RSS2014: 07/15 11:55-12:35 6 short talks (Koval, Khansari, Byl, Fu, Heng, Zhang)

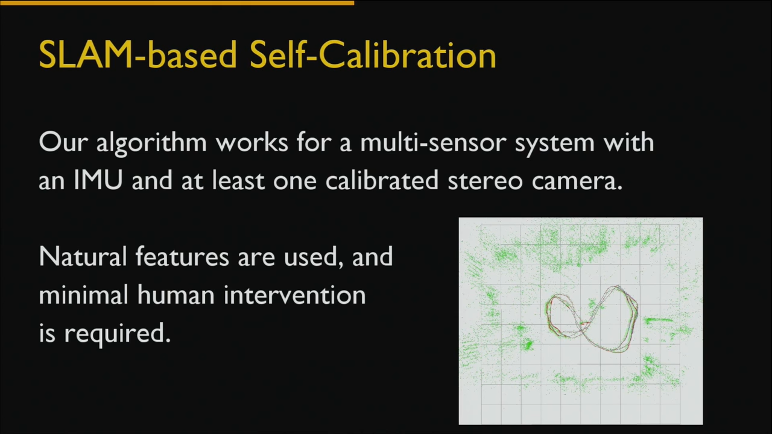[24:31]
which works for a system with IMU and any number of calibrated field cameras. Here we only use natural features. We don't use special markers. And we only require minimal human intervention.
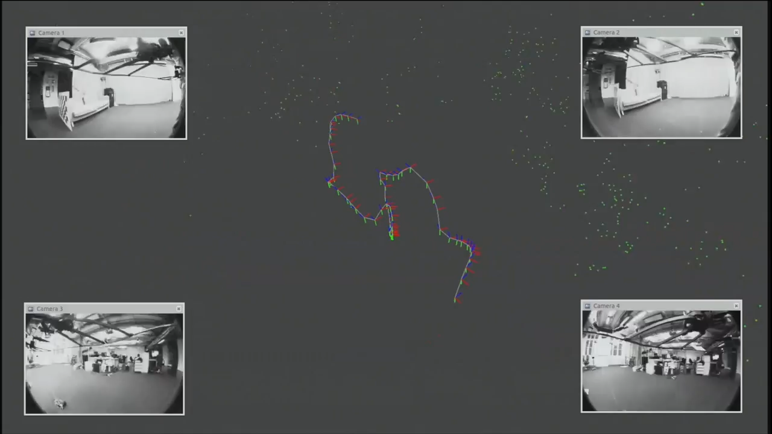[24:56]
So now we show the visual automatically for a zero camera.
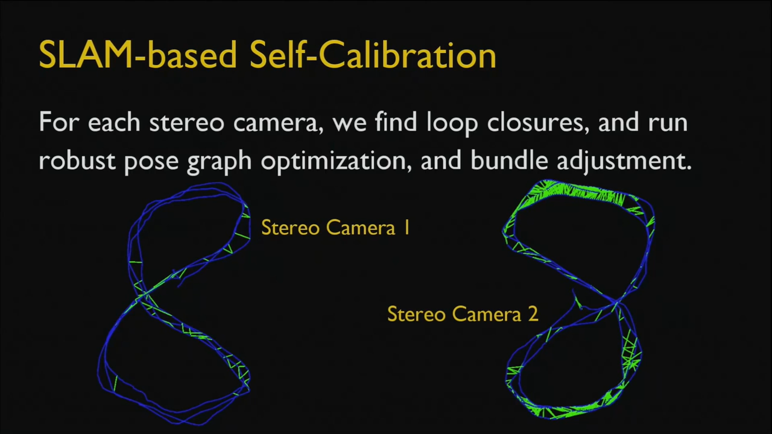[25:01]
And then after that, we look for look closer. We want program optimization and bundle adjustment to get the map for a zero camera. For each zero camera.
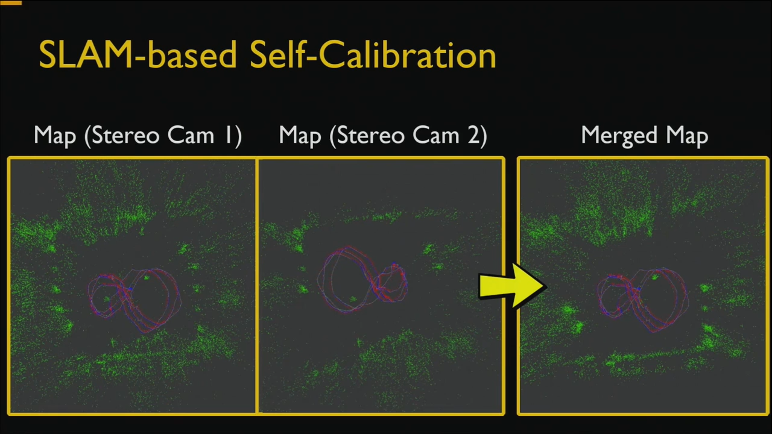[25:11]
And then we have the two maps. And we combine the two maps into one. And then we look for look closer between different zero cameras.
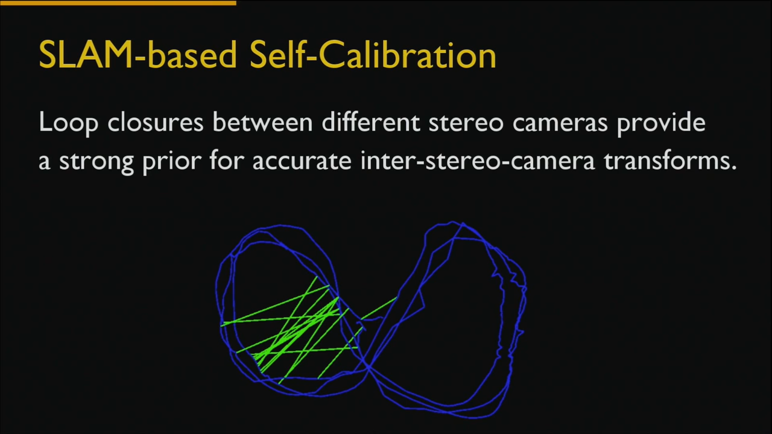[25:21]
They are very important because they are very strong prior for accurate inter-zero camera transform.
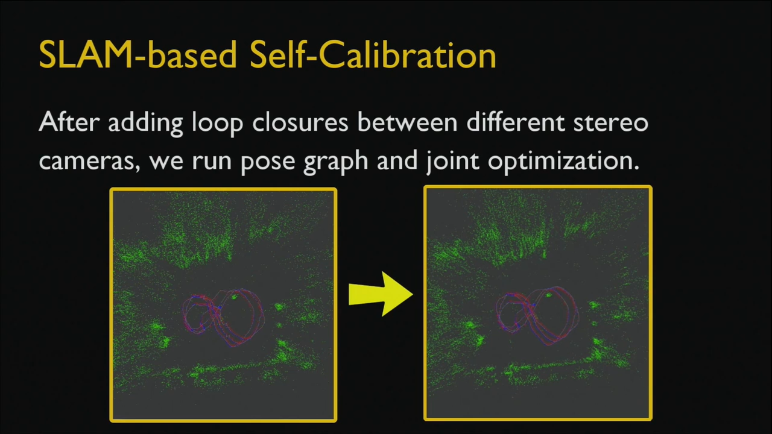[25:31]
Now, after we add the loop closer between the different zero cameras, we run program and zone optimization to get the map and the calibration parameter.
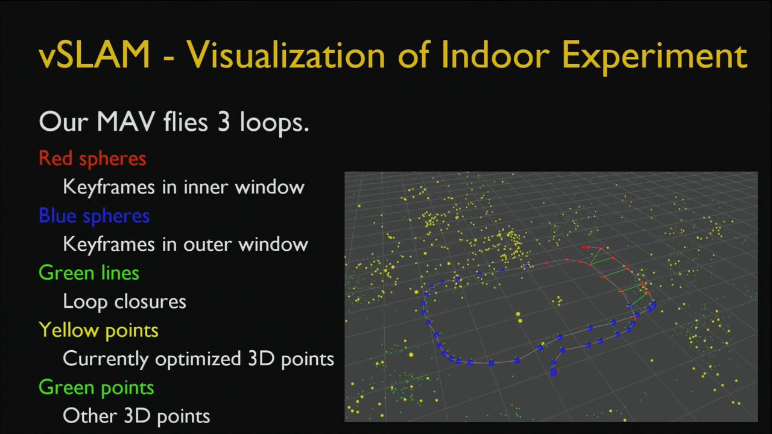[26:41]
So now we show a visualization of an indoor environment where the MAV is flying three loops.
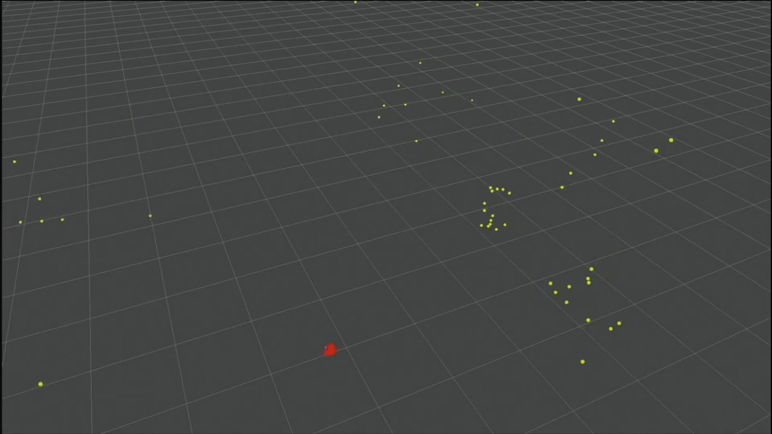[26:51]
So now the MAV is flying the first loop. It's coming back to the same plane.
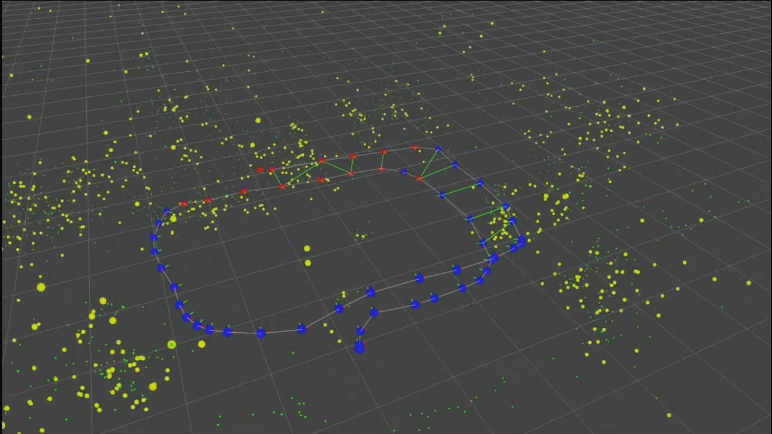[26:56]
And we can see that there are loop closures as shown by the green line.
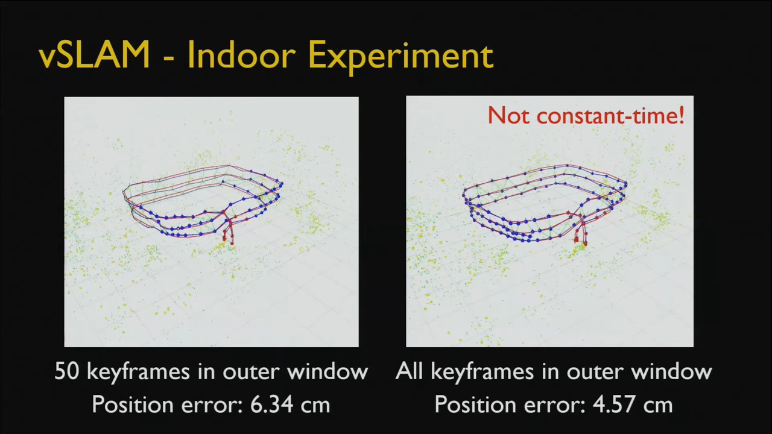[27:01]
And on the left, we optimize the 50 keyframes in the auto window. And on the right, we optimize all the keyframes. But it's not constant time and the error is slightly smaller.
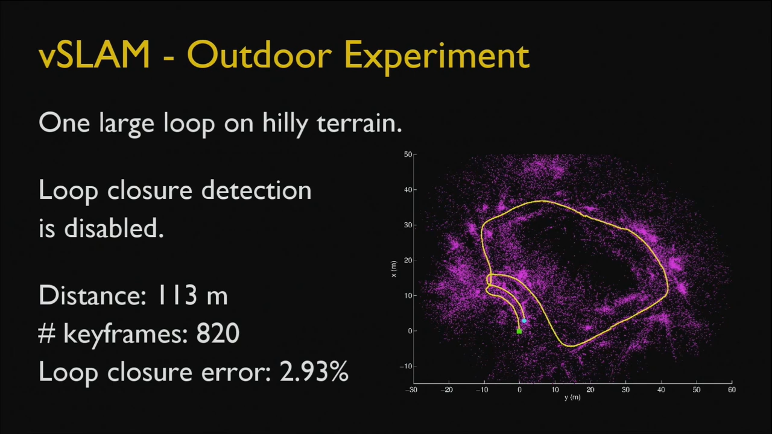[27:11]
And we do one last loop in an outdoor environment. And we have a loop closure error of 2.93%. So now we have shown our hand base of calibration.